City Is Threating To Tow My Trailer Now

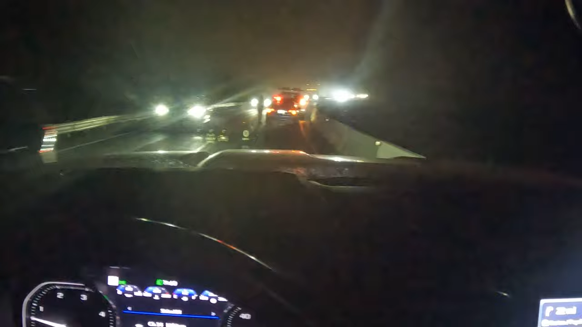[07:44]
well this is the kind of stuff that happens one lane road and a car broke down so uh you know a semi tried going around and almost caused an accident so i just stopped and offered to help out which is the right thing to do because there's a mile of traffic behind us there's nowhere to go really sometimes there's a gap in the other side so offered to give them some chains but uh they already had it kind of situated by the time i got up